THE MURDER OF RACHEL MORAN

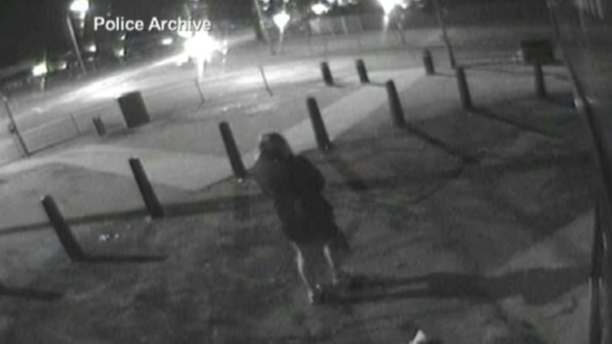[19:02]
She was walking past a supermarket, I believe, and she was walking in the direction of her flat. So this showed that she did intend to go back home that night. She didn't decide to go somewhere else.
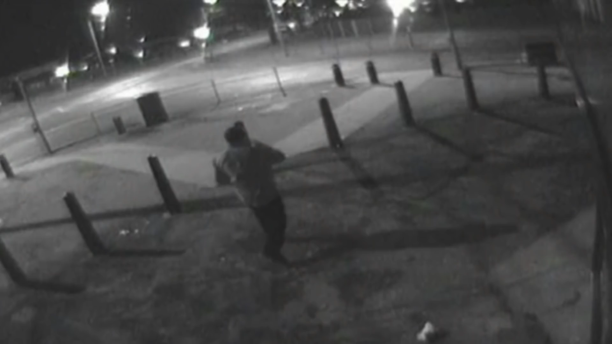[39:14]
there was a man walking past and the man on this footage they believed was Michael Little. Which would make sense if he was that passerby, if he walked past Rachel when she was talking to her mother, he would have been a couple of minutes ahead of her.